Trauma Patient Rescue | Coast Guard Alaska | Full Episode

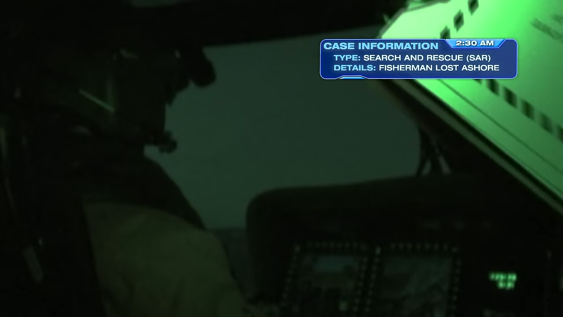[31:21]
We'll clear on the radar. Is the fog a little worse out here? On the left side, the fog's bad.
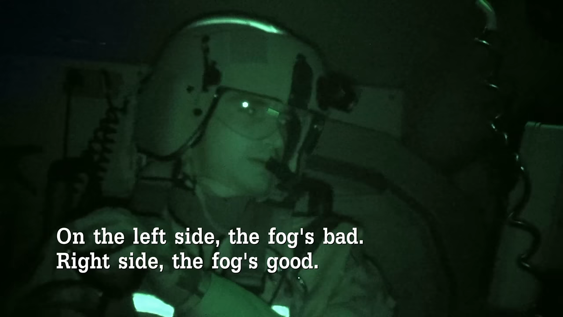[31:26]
Right side, the fog's good. No fog, I should say.
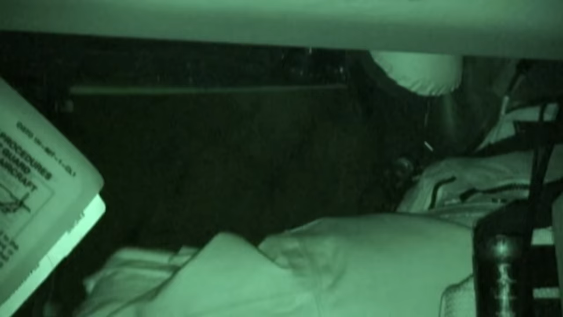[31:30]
What'd you say the name of the boat was?
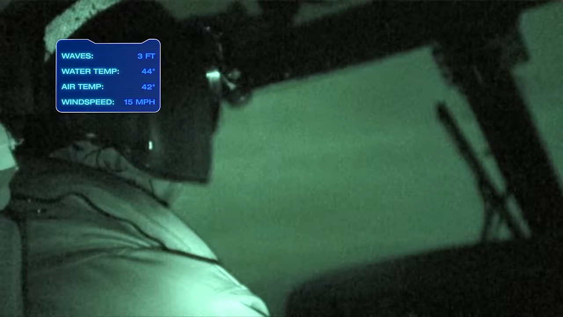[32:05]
Rescue 6030, thank you again. Also be advised that the reporting source had told us that they have heard screaming from all land.
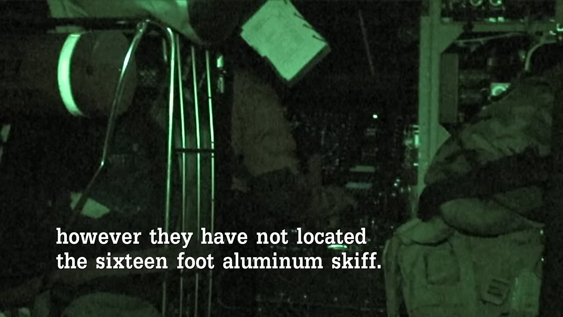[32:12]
However, they have not located the 16-foot aluminum skiff. Just be on the lookout for it, over. Well, anytime we hear a missing person, I know that I'm going to be using the EOIR, which is just a type of infrared camera that we have in the back of the helicopter.
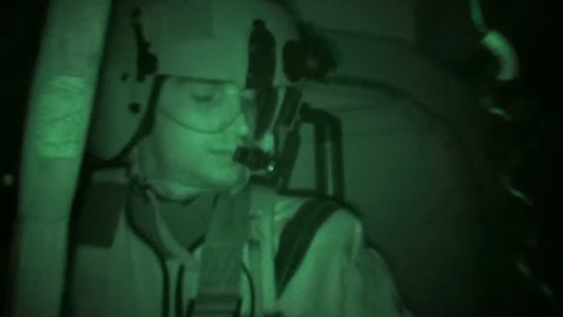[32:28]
We're approaching Warren Island, and then I'm just really focusing all my attention, and the pilots in front are also trying to contact the captain on the fishing vessel so we can locate them.
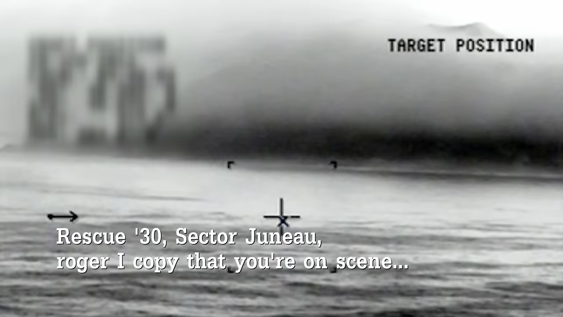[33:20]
All right, sir, I'm coming forward. Yep, got it. You're good, you can come forward a little bit. And then Cam, if you can get the IR up so we can get any kind of heat signatures.
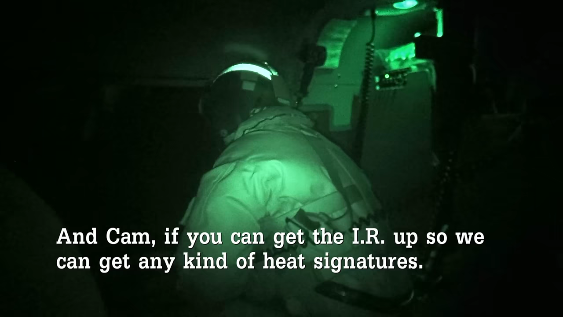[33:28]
Yes, sir, it's up right now.
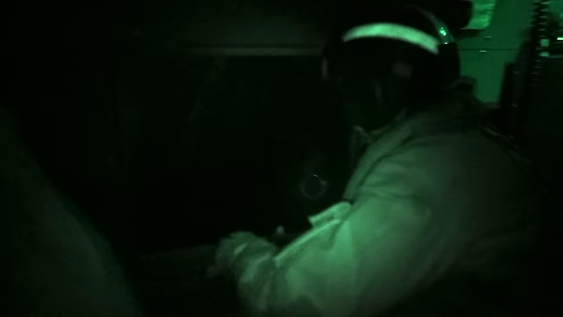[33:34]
AET2 Christopher Castro, station Air Station Sitka.
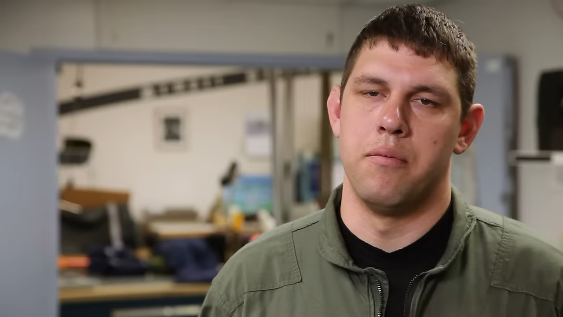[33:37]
My job as a flight mechanic is to search out the window.
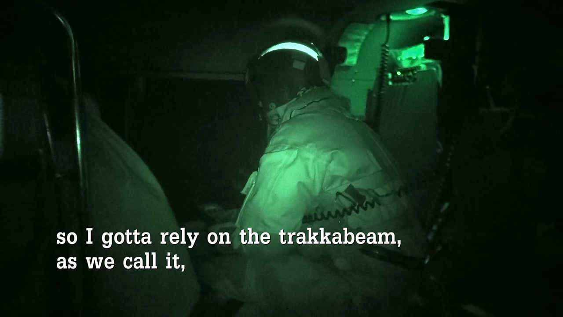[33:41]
So I gotta rely on the track of beam, as we call it, to give me my frame of reference. There he is. Got him right there, yep.
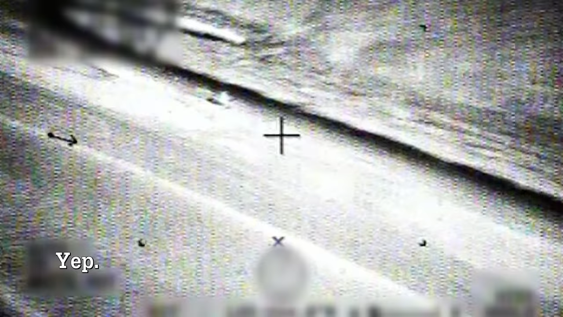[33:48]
Yep. He was right at 3 o'clock.
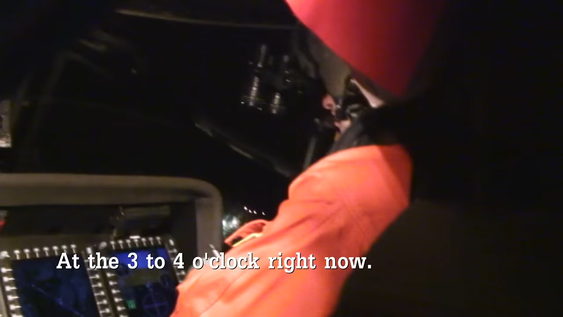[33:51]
It's, 3 to 4 o'clock right now. And crew brief, we're gonna be landing right on that beach there, Chris.
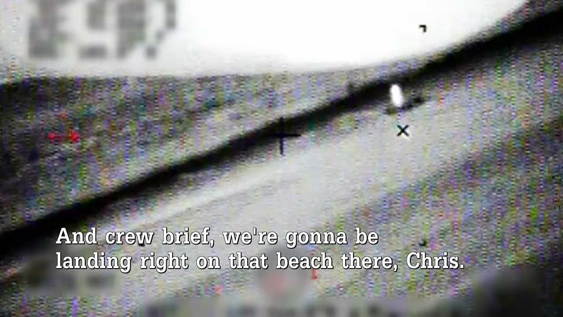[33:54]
You got door speed at this time. Right on.
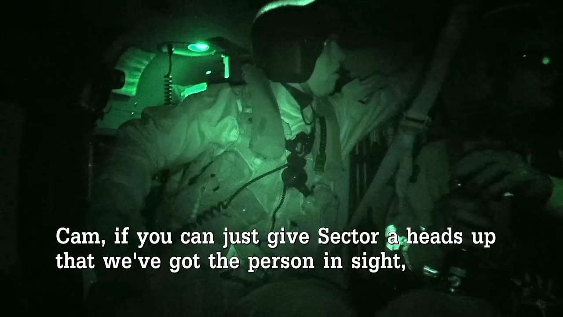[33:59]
Cam, if you could just give the sector heads up that we got the person in sight, we're gonna be conducting a beach landing. Commodore. Saw the member pretty much immediately. We had a lot of sandy beach that we could put the helo on.
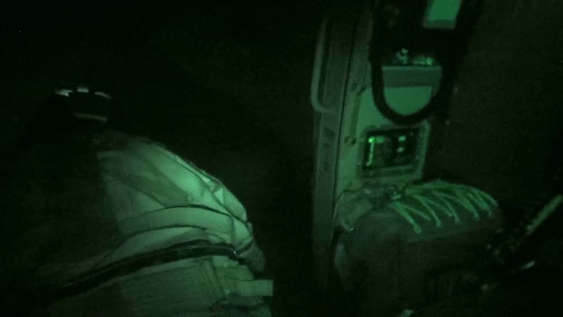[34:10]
We pretty much saw a spot right off the bat and went for it.
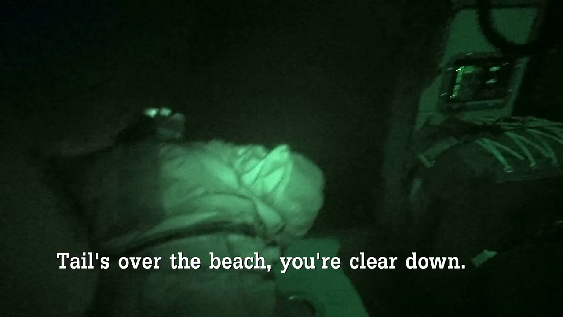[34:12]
Tails over the beach, you're clear down. That's a good spot.
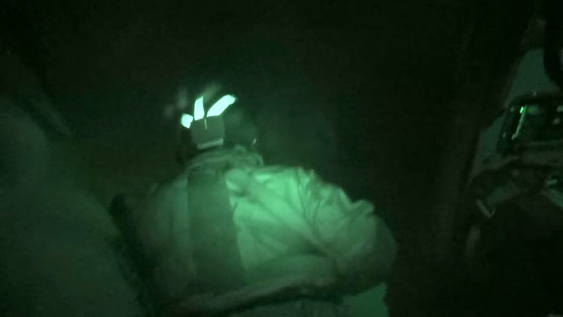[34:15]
Our flight mate Chris Castro conned us down to the beach, and then once we were safe on deck,
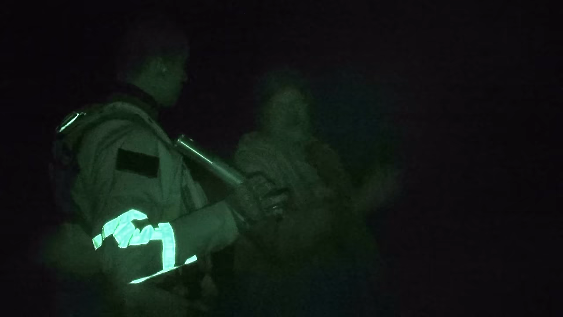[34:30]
Right when I walk up to John, I see that all his clothes are dry, but he didn't really have any survival equipment or anything like that with him.
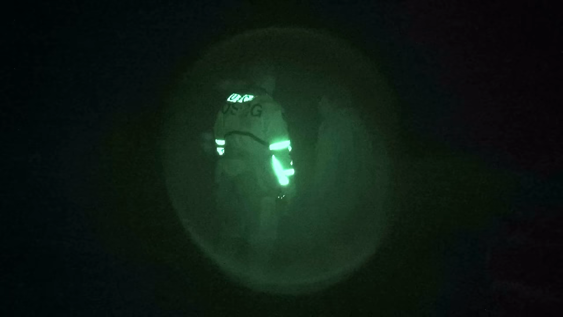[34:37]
I also noticed he didn't have any shoes on,
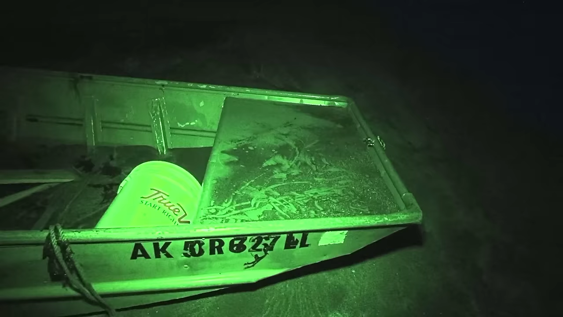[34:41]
and also that his boat was high and dry and there was tons of sand and water in it, and the engine wasn't on the back and the fuel tank was gone, so My initial thought was, okay, he's safe.